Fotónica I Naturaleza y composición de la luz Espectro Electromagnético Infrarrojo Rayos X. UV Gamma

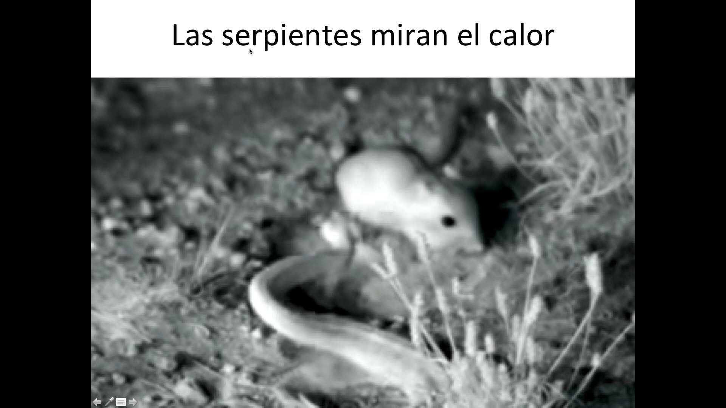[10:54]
pero bueno por ejemplo las serpientes que pueden ver el infrarrojo ellas miran el calor porque todos los cuerpos cuando están calientes se emiten infrarrojo entonces en una cámara de visión nocturna lo que se está captando son solamente el color rojo perdón el color el infrarrojo entonces por ejemplo aquí este ratón no puede detectar a la serpiente porque no la ve mientras que la serpiente si ve al ratón porque cerca de los ojos aquí tiene unos orificios la serpiente a través de los cuales detecta el infrarrojo y esto en sincronía con lo que captan